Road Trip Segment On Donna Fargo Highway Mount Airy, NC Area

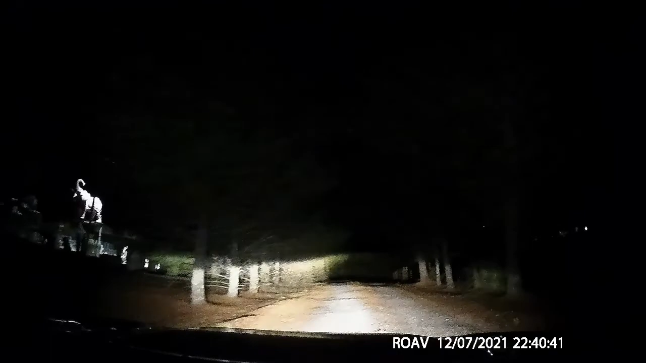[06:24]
Look at that elephant. What is that?
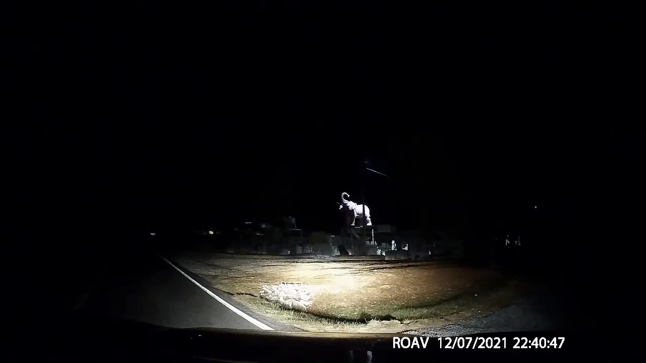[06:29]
What is that? I don't know. Looks like we've got a lot of sculptures there. Can you turn right here? Yes. Or left here? No, yeah, turn left. Donna Fargo Highway. Oh, wow, okay. Neat. Wonder if she used to live out here. Maybe. She must have. Prepare if it's to arrive at your destination on the left in half a mile.